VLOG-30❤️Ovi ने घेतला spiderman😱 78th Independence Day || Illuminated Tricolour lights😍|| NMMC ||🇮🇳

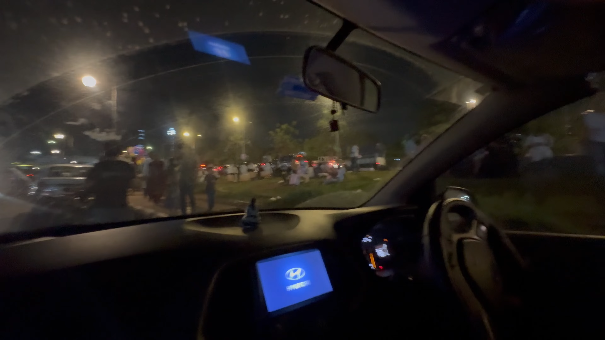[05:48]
फुडून आहे ना, लेफ्ट मार आणि डायरेक्ट इथून टाक सीवूड्सच्या इथून, म्हणजे त्या अपोलोच्या इथून निघू आपण बाहेर परत.